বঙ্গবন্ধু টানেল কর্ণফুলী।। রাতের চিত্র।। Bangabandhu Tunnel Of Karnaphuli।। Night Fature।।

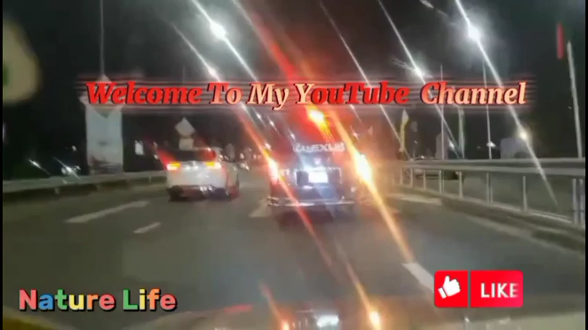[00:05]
সো গায়স, আপনারা দেখতে পাচ্ছেন আমরা এই মুহূর্তে বঙ্গবন্ধু শেখ মুজিবুর রহমান টানেলের উদ্দেশ্যে যাত্রা করলাম।
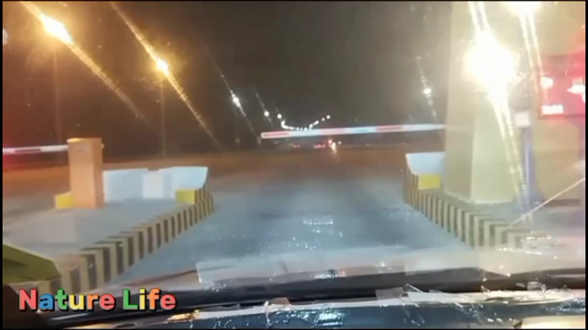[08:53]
আপনারা সামনে দেখতে পাচ্ছেন আবারও বঙ্গবন্ধু শেখ মুজিবুর রহমান টানেলের যে পয়েন্টে মূলত টোল আদায় করা হয়, আপনারা সেটি দেখতে পাচ্ছেন। আসলে এখানে প্রত্যেকটা গাড়ি এসে দাঁড়িয়ে তারপরে